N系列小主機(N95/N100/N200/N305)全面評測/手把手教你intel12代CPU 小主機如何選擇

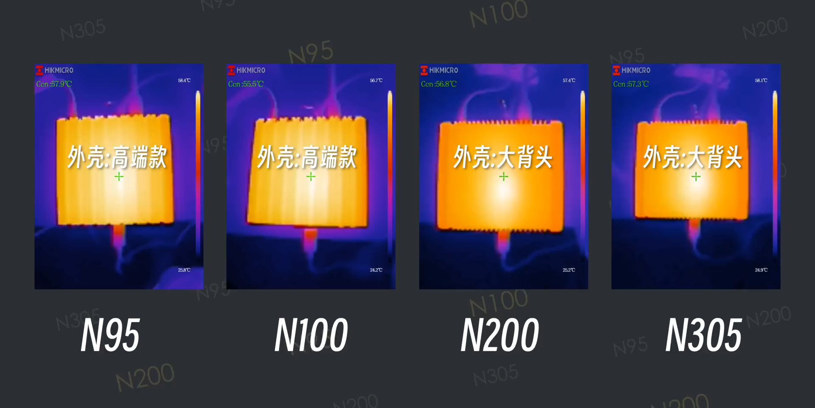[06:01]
时我们也监测了这四台销主机在测试的时候外壳最高的温度大家有兴趣可以暂停看一下这里面要跟大家说一下大背头的散热方案表现是最好的可以全程无外部散热一直坚持到最后